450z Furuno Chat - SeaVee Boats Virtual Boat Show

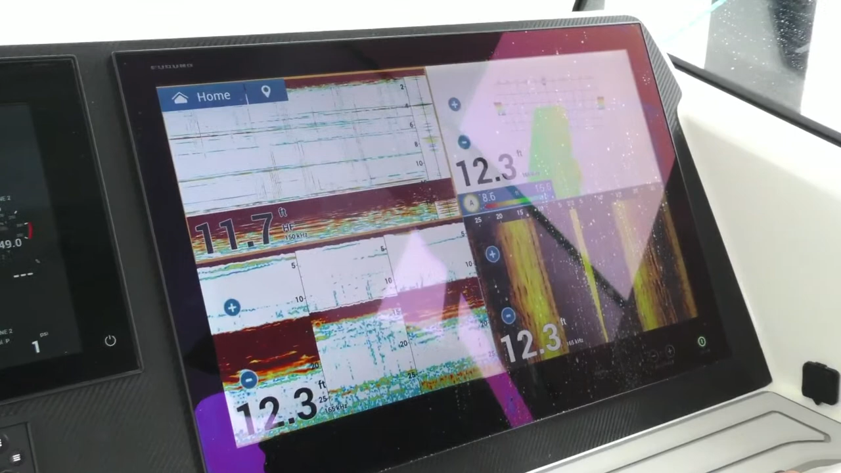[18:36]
Really? Yep. No glare? No glare. Nothing.
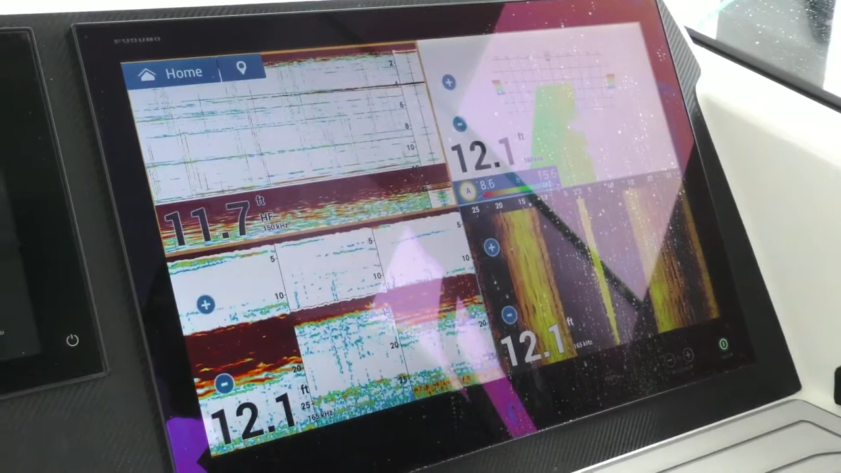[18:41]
You can see them any time of day, any sunlight, you're going to be able to see these screens. Awesome. So, awesome.
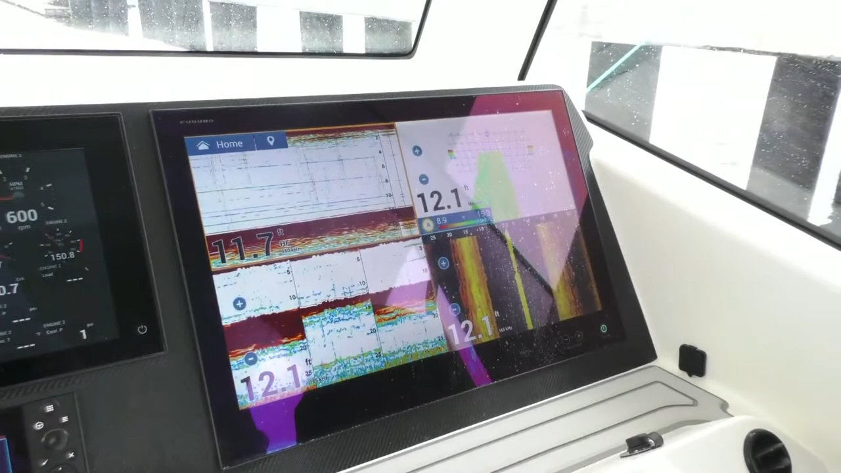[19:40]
And it makes the autopilot an extremely easy install as well. Yeah, I was just going to say, from an installation perspective, it's super easy.
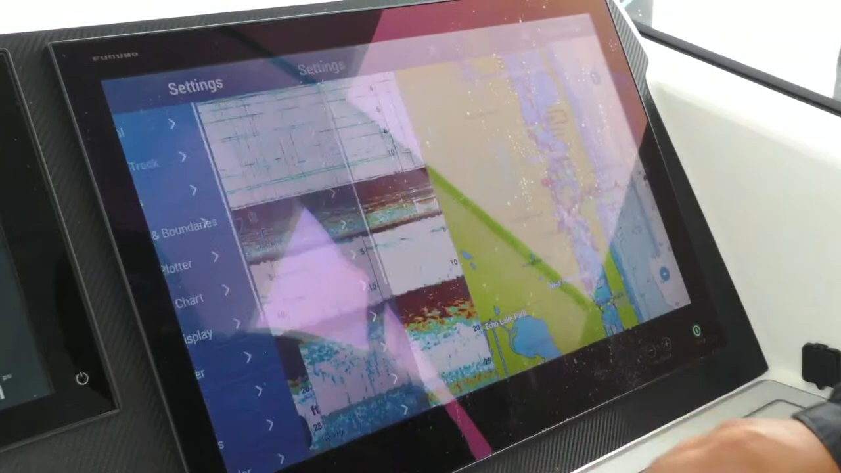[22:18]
When you boot these screens up, this is what you will first see.
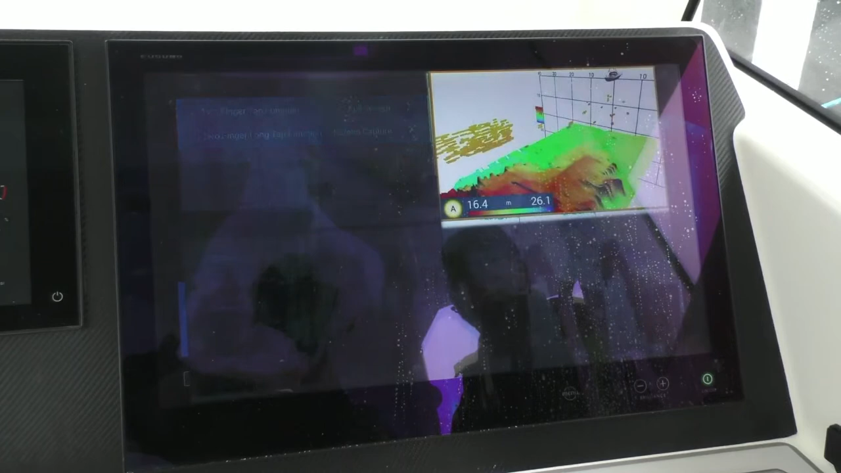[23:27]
fish finder, you know, 3D radar. This boat's ready to go tournament fishing. Yeah. I think they're going to do a few of them, from what I hear. That's what I hear.